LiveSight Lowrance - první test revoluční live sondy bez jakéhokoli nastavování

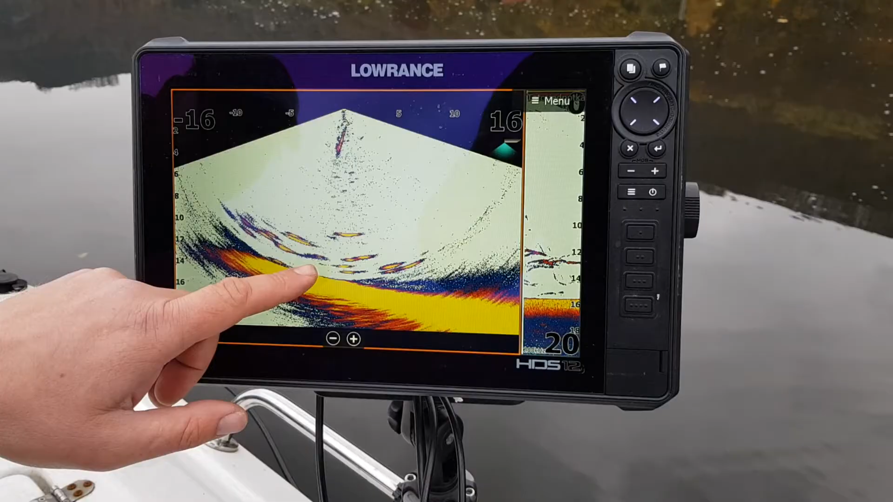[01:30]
Někdy naopak vidíte, že třeba i kapři nebo můžou to být samozřejmě i dravci, nějakým způsobem ta nástraha u nich vzbudí zájem. To je třeba případ této ryby, podívaj se na ní. Pokud je to dravá ryba, tak je slušná příležitost, že zabere ve chvíli, kdy je to třeba kapr nebo to ostolobík, amur, tak zvědavě si okoknu, co tam okolo nich děje. Buď tam třeba chvíli zůstanou, nebo potom odjedou. A teď tu nástrahu, tu máme pořád v těchto místek, pustím až na dno, díky se nám na chvíli úplně ztratila. Teď klasicky vertikálně ji přizvednu nahoru. Tohle je vlastně ta oblast, kde bych očekával nejvíc záběrů.
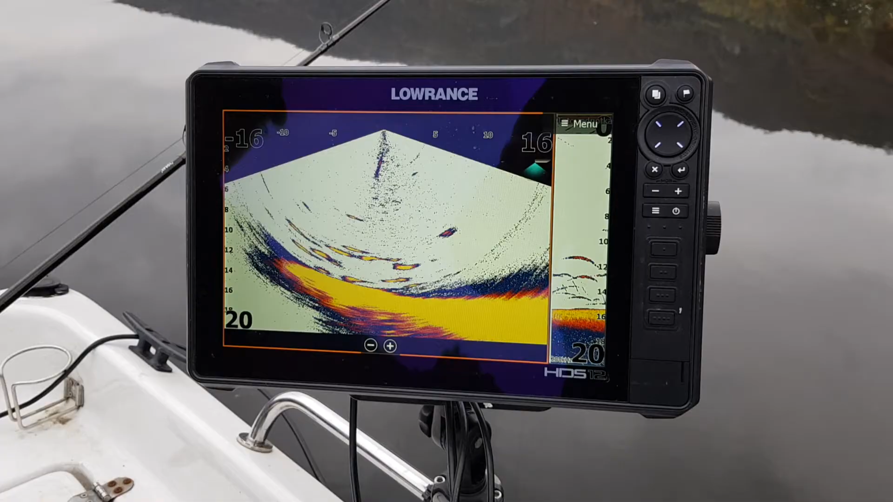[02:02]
Zkusíme si s tou nástrahu pohrát hezky takhle v tom hejnu. Ve chvíli tady vidíte nějaký zajímavější echo ve sloupci, tak vůbec není žádný problém. Tu nástrahu okamžitě přizvednou nahoru a cílit na nějakou konkrétní rybu. Podívejte se na klasickou 2D sondu, tam teď momentálně nevidíme ani naší nástrahu. Vidíme, že ty ryby jsou tam tak jakoby zobrazeny staticky. Tady skutečně přijím jim přenose. Vidíme, jak ryby reagují. Rózně poučný, v podstatě je to jakási obdoba podvodní kamery.
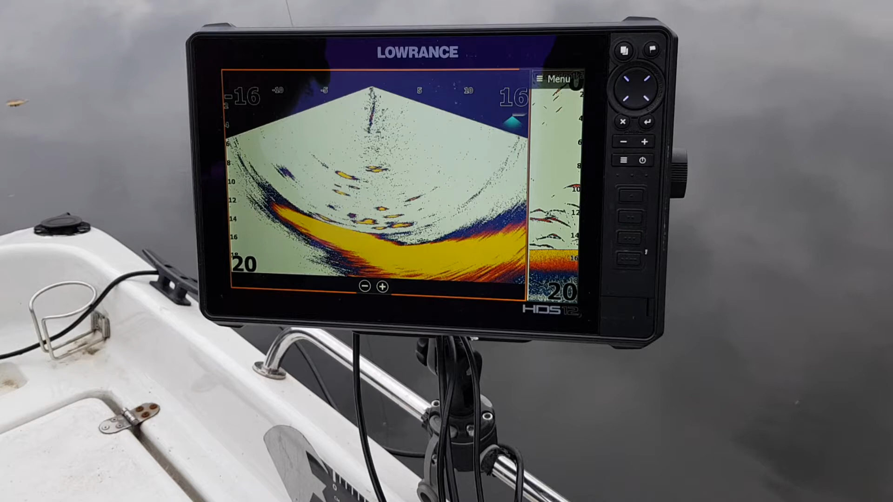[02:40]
Zatím ty testy těle věcí jsou v úplných počátcích, ale naprosto nepochybuju o tom, že v nějakém dlouhodobém hledisku se díky tomu chytí mnohem víc sandátů ze sloupce. Chytne se víc sandátů, štík na vertikál.